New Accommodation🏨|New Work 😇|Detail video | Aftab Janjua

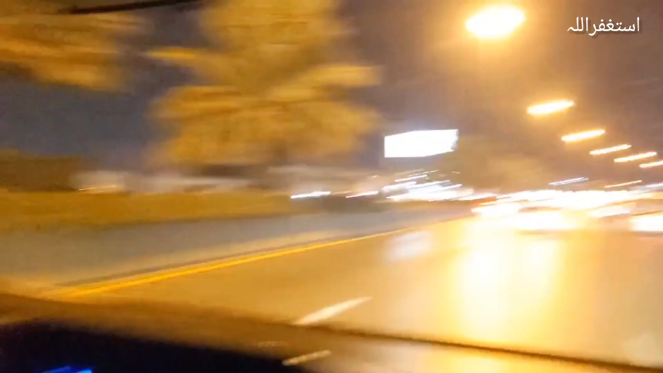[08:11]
اس وقت ہم کانٹینیو موو کر رہے ہیں سولائی کی طرف رنگ روڈ کے اوپر ہیں سولائی رنگ روڈ سے ہم لیٹو لے کے ہم سولہ نمبر ایکڈ نمبر سکسٹین کی طرف ہم موو کریں گے جی جی افتاب بس انشاءاللہ یہی روٹ آئیے کمپلیٹ کریں گے اور